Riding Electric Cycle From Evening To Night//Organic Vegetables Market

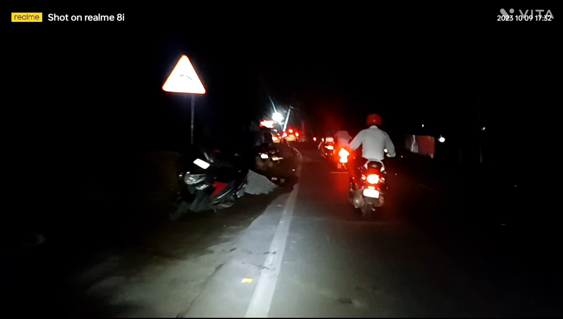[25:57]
लाइट वगैरह मैंने ऑन कर लिया है, लाइट क्रॉस लाइट। रास्ता थोड़ा कंफ्यूजन हो रहा है, कहाँ मुझे राइट लेना है रास्ता देखकर, लेकिन कहाँ पर है बनाया है वो अभी तक मुझे मालूम नहीं है। राइट साइड में थोड़ा
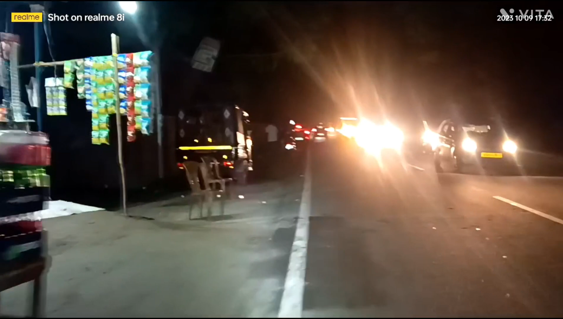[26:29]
देखना पड़ेगा अच्छे तरह से, मुझे वही से ही पता चलेगा। ओ ये वाला यही वो रास्ता है राइट साइड में।